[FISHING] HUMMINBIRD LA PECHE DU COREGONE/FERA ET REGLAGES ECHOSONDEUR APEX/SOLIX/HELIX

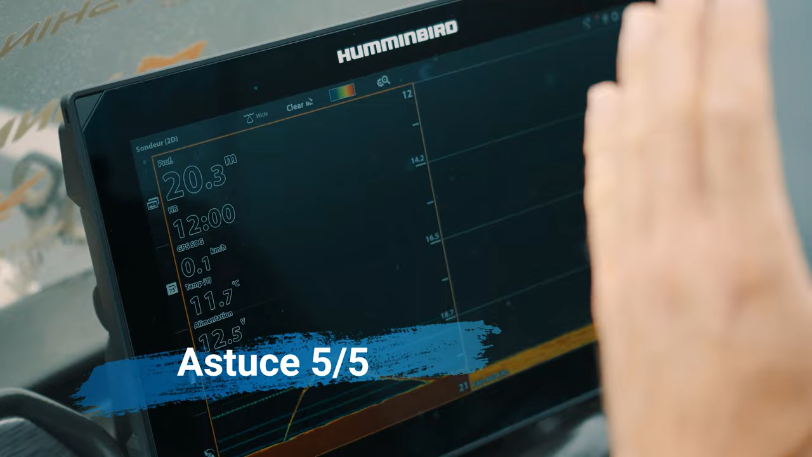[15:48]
On screen: depth 20.3 m, water 11.7°C
Sur le deux dimensions, l'idée ici sera d'obtenir un spectre de fréquences le plus bas possible,
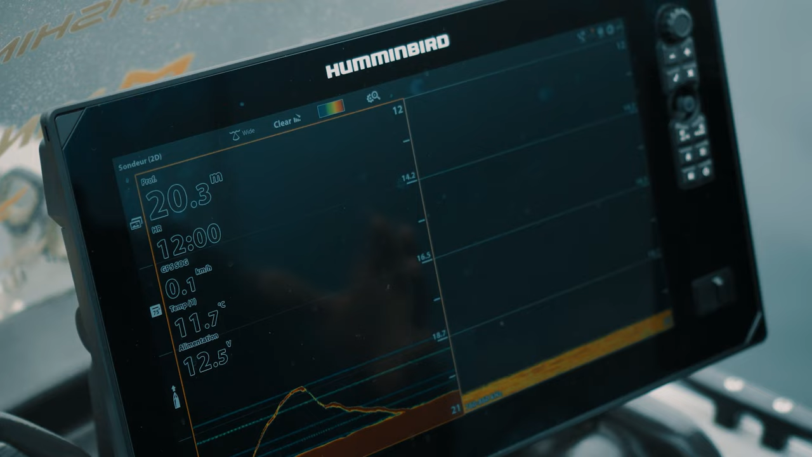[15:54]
On screen: depth 20.3 m, water 11.7°C
c'est-à-dire un faisceau le plus large possible. Donc, je vais aller régler ici,
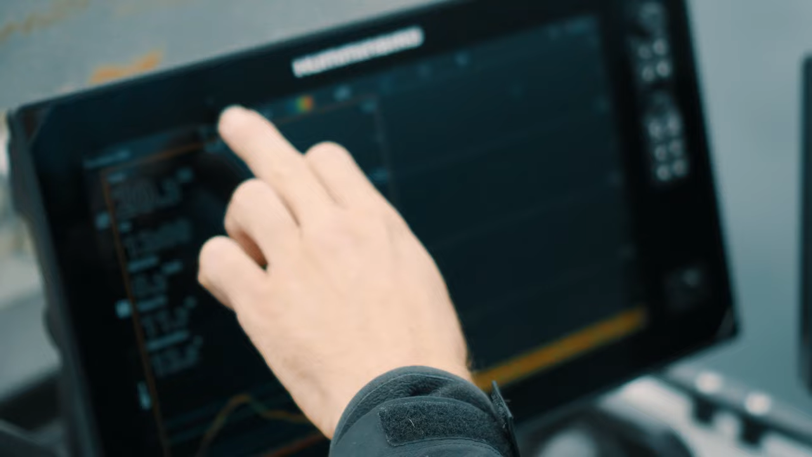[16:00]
dans le choix de mon spectre, la fonction large. En chirp.
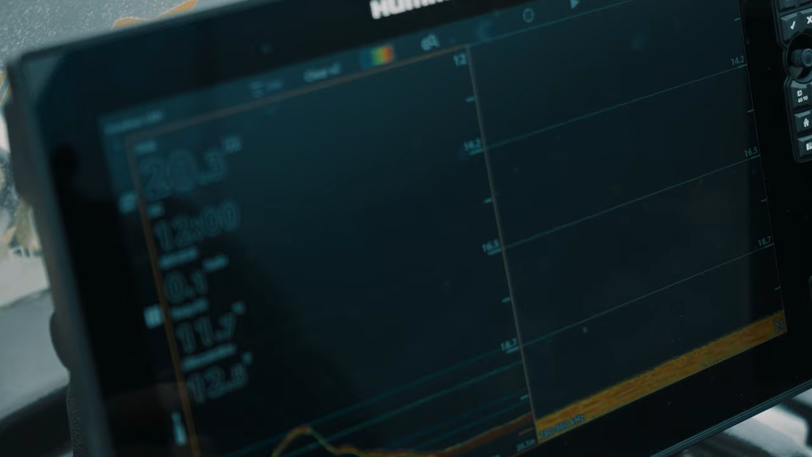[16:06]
Donc là, j'aurai un faisceau qui atteint un angle d'environ 60 degrés,
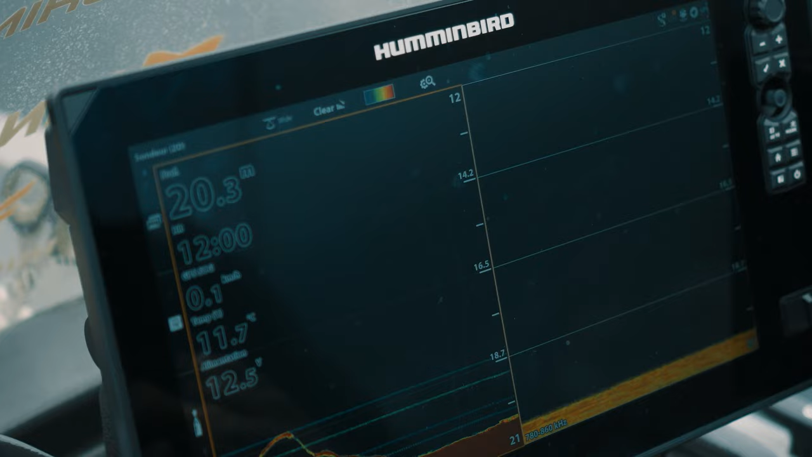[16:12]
ce qui me permet d'avoir un rayon autour du bateau qui est à peu près égal à la moitié de la profondeur dans laquelle je me trouve.
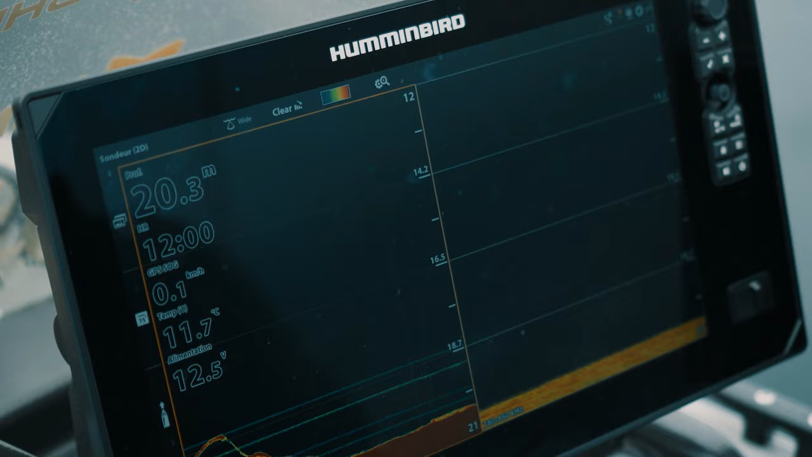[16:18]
On screen: depth 20.3 m, water 11.7°C
Donc ici, je suis dans 20 mètres. Le rayon que couvre ma sonde 2D autour du bateau est d'environ 10 mètres.
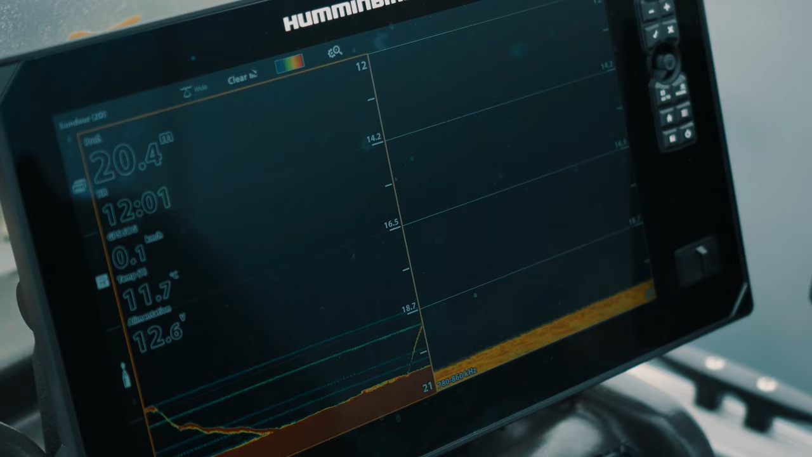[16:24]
Concernant le réglage sur le down imaging, le spectre de fréquence que je vais utiliser est ici moyen dans les 800 kHz.
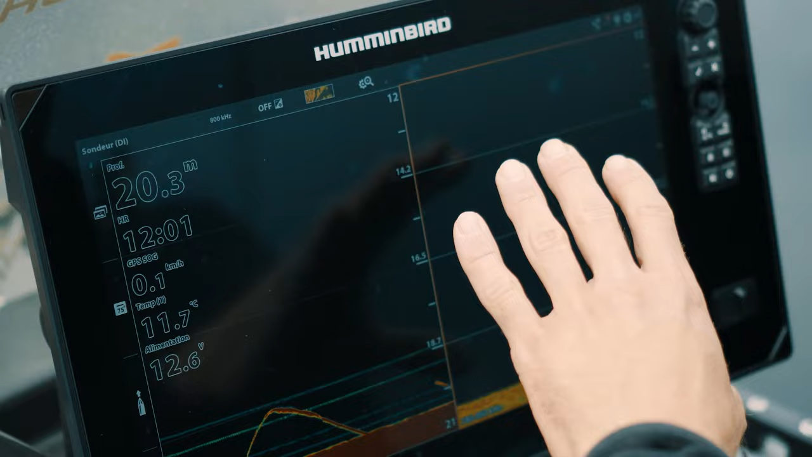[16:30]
On screen: depth 20.3 m, water 11.7°C
Si je me trouvais sur une profondeur inférieure à 15 mètres ou jusqu'à 15 mètres,
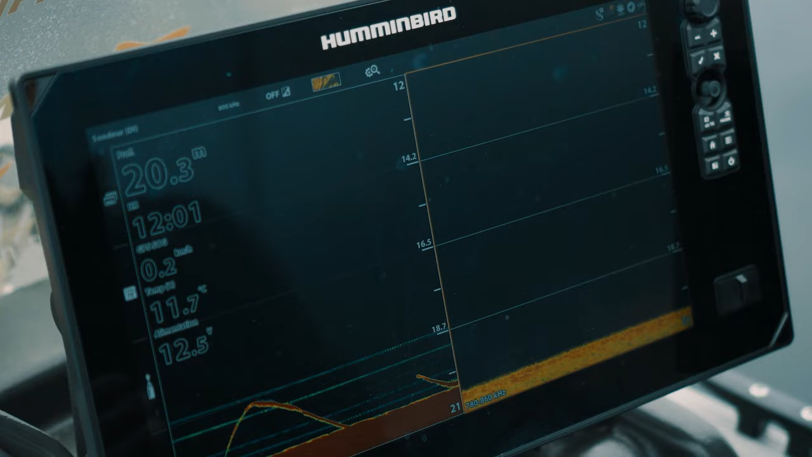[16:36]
On screen: water 11.7°C
j'utiliserais plutôt une fréquence méga, donc de très haute fréquence.
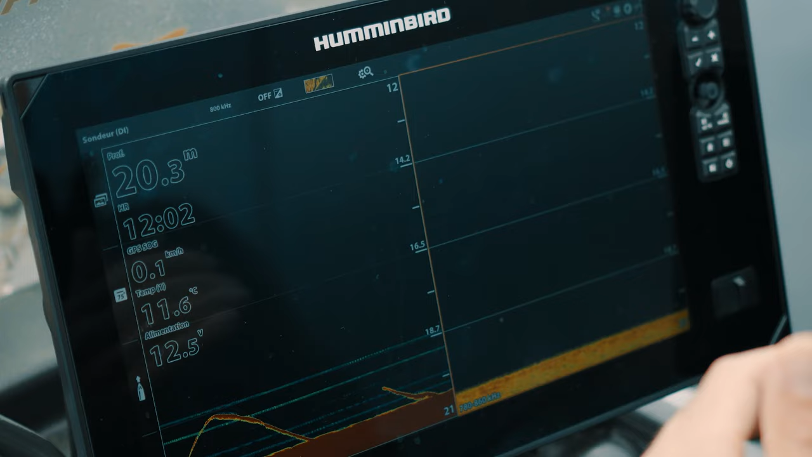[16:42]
On screen: depth 20.3 m, water 11.6°C, speed 0.1 km/h
En me trouvant sur une profondeur peut-être plus importante que les 30 mètres, je passerais ici plutôt sur un réglage de basse fréquence, donc les 455 kHz.